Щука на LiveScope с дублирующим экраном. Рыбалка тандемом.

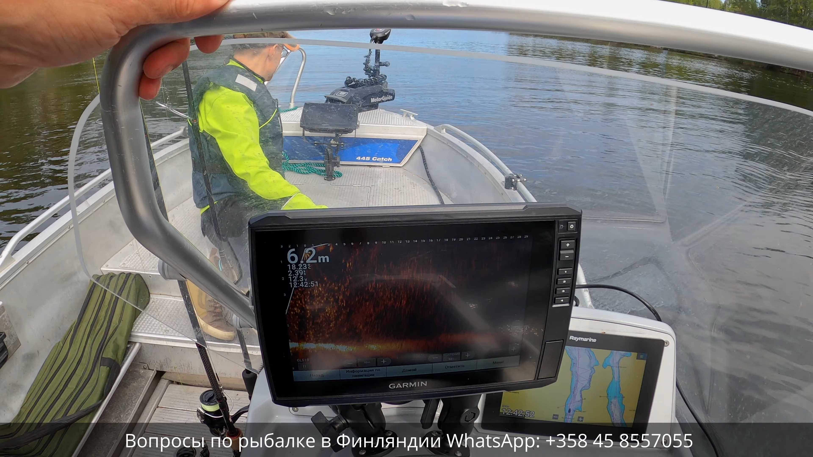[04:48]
On screen: depth 6.2 m
Вот что показывает на моем экране. И это дублируется спереди. В Евгении.
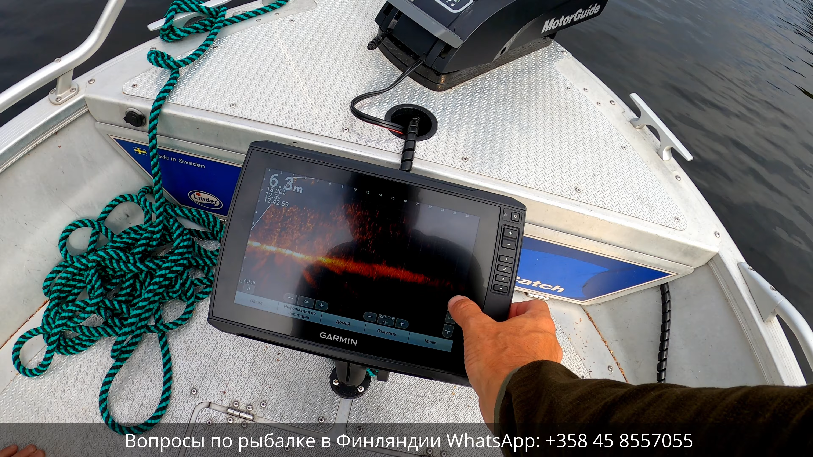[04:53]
On screen: depth 6.3 m
Так, он управляется. Уже здесь все то же самое. Все то же самое. Вот это, кстати... Сейчас покажу. Вот это мелкая рыба.
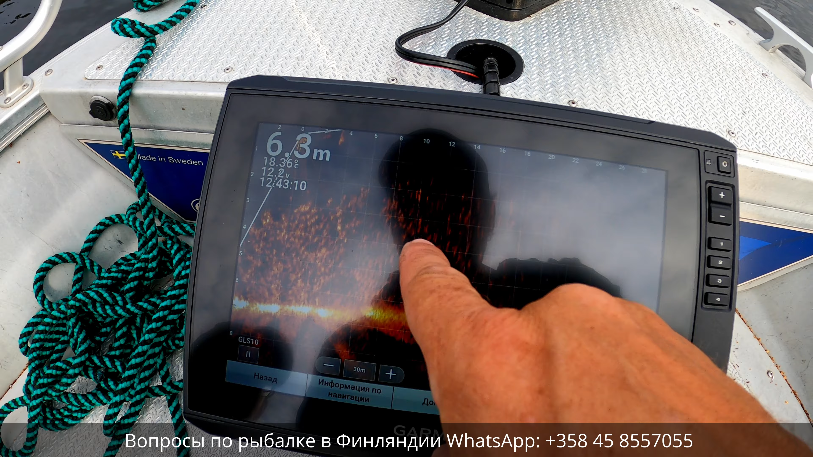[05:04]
On screen: depth 6.3 m
Ее очень много под нами. Собственно, почему вот в тростнике здесь рядом и рядом с тростником, и на глубине, здесь глубина 6 метров, будет тусить хищник.
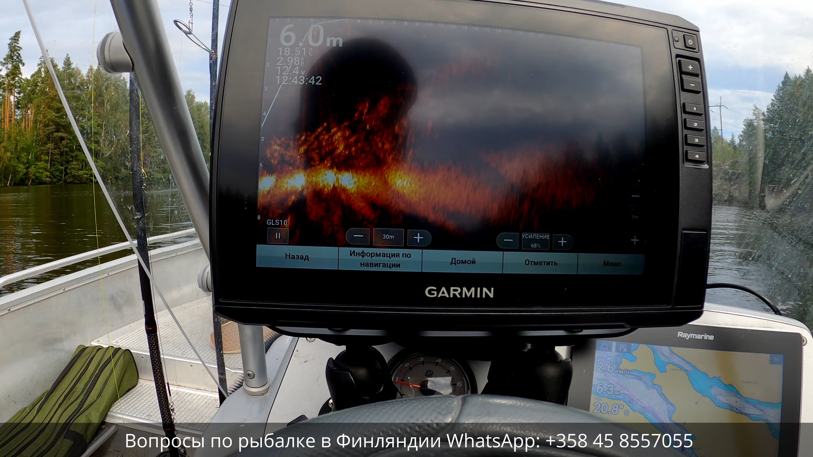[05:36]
On screen: depth 6.0 m
Видно, да, Женя? Это показывает, насколько датчик, собственно, вдаль показывает.
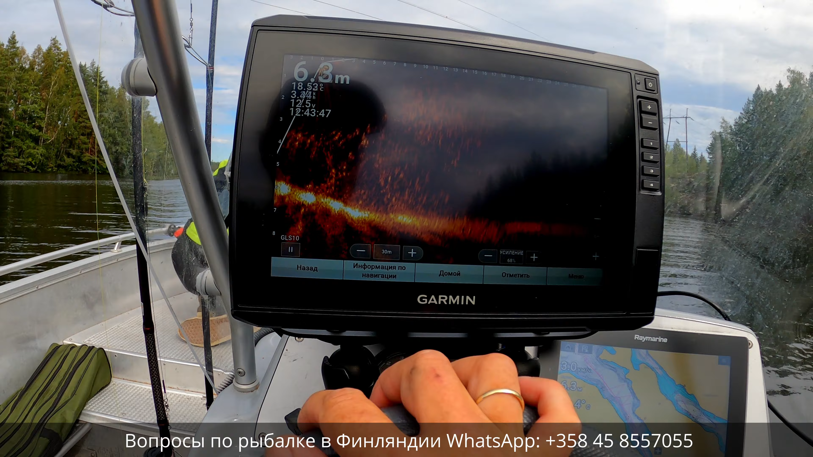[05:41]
Я вот сейчас кручу ручкой. Медленно прокручиваю. И смотрю... Смотрю, есть ли рядом с лодкой на 30 метрах большая рыба. Большая рыба покажется прям такой, ну...
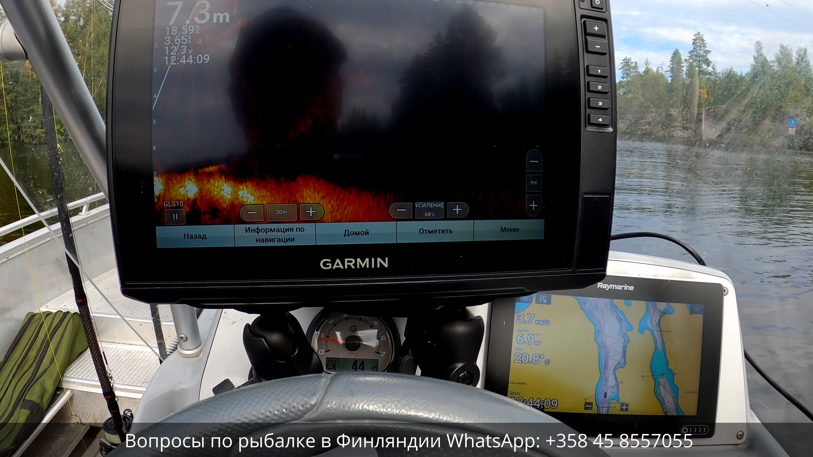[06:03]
Там ее, да, явно будет видно. Вот это уже вот хорошее. Видно, да? То есть она в той стороне, да? Да, она сейчас вот куда показывает... Куда показывает ручка датчика. Она в той стороне на 8 метрах.
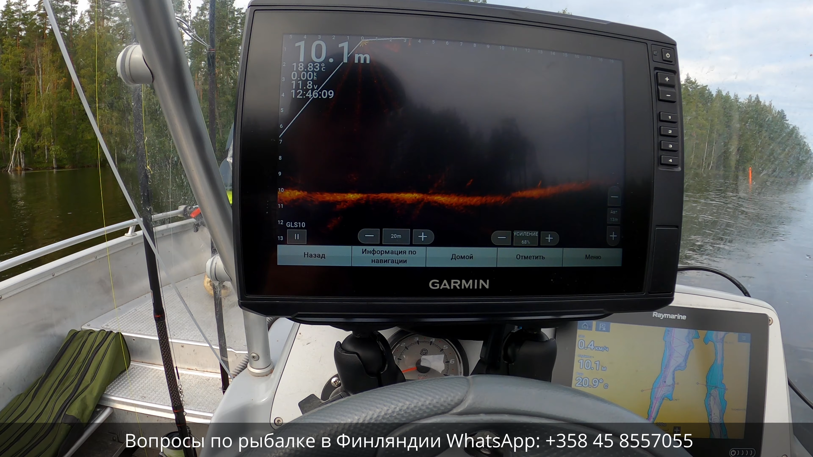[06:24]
On screen: depth 10.1 m
То есть, по идее, идеально подойти к ней поближе. Ну, она вряд ли сейчас потеряется. Поэтому сейчас подберем приманку и к ней уже поближе подойдем.
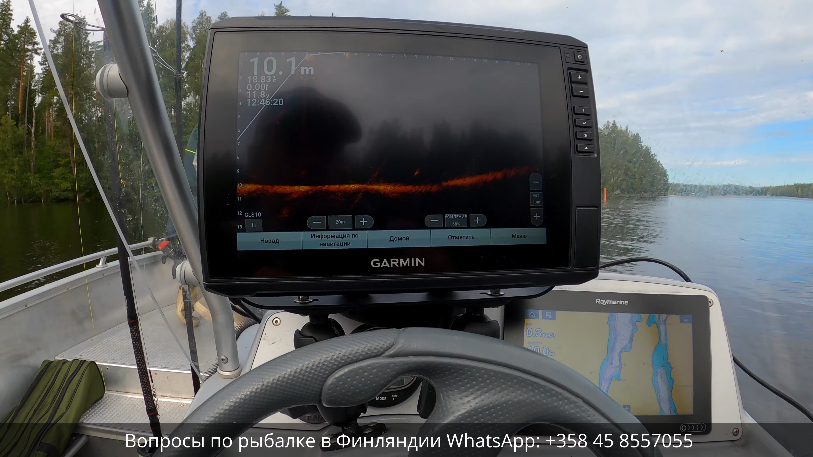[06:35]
On screen: depth 10.1 m
Зависнем над ним. То есть, по ощущениям, это 10 техщук.
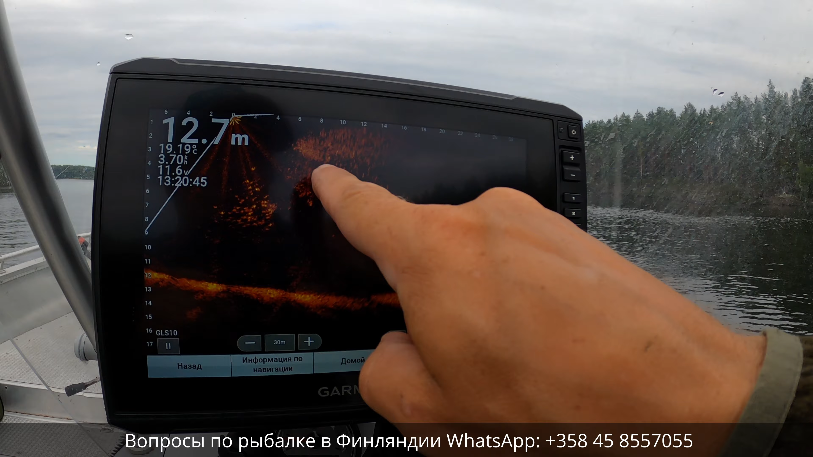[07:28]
On screen: depth 12.7 m
И это рядом с ней показывает бель.
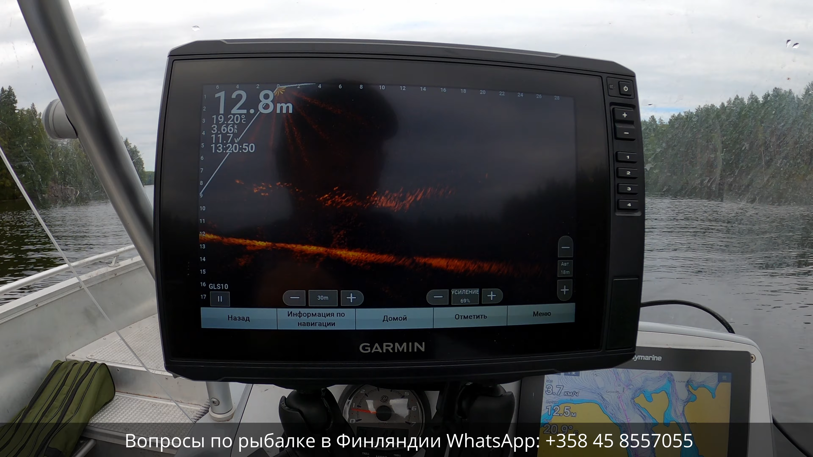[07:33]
On screen: depth 12.8 m
Вот я свечу, прокручиваю ручку. В надежде, может быть, рядом со стаей белья что-нибудь найти покрупнее.
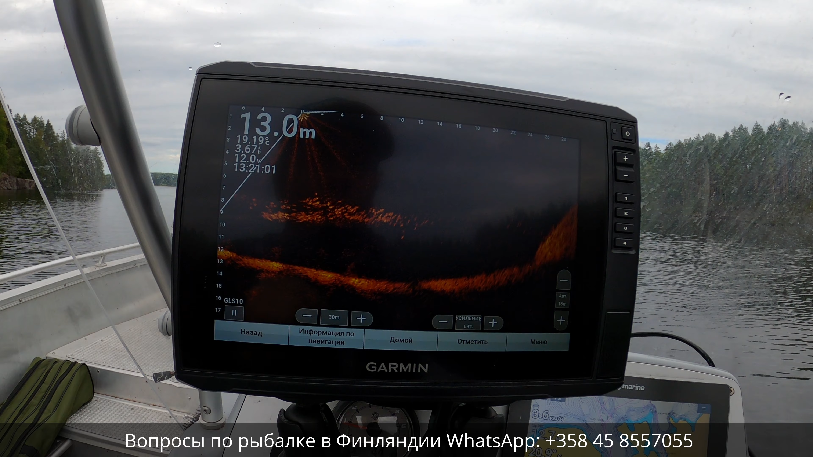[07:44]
On screen: depth 13.0 m
Вот, вот это хорошая, вот хорошая рыба. Сейчас, сейчас, сейчас, сейчас мы настроимся. Пошла, пошла вроде бы. Да, пускай, пускай. Что-то запутался.
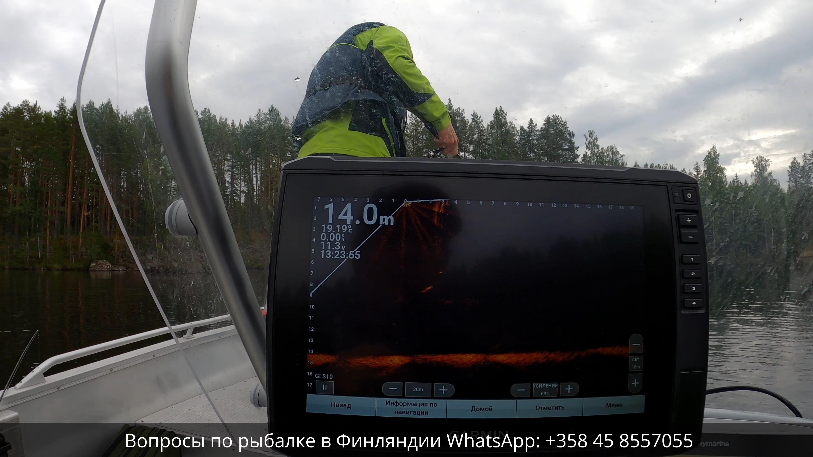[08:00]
On screen: depth 14.0 m
Все, дужку закрывай. Эх ты! Чего там, обрыв? А там, наверное, как раз запутано было все. Вау!